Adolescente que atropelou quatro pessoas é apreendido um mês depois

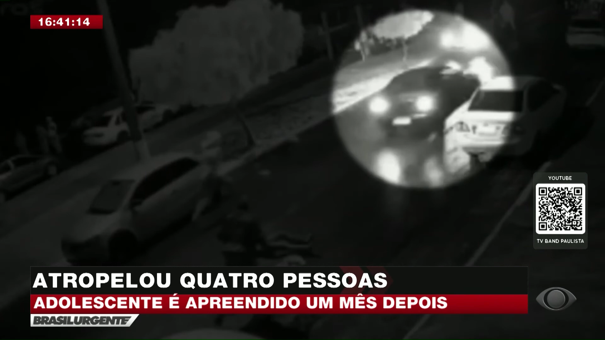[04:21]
E aí, na ocasião, ele estava dirigindo num local onde várias pessoas estavam saindo de uma festa de rodeio. E essas quatro pessoas estavam aí nesse trailer de lanche, esperando quando ele atingiu essas pessoas. Uma ficou, como você disse, gravemente ferida, precisou passar por cirurgia, foi aqui encaminhada ao hospital estadual, depois foi encaminhada, transferida para o hospital de base.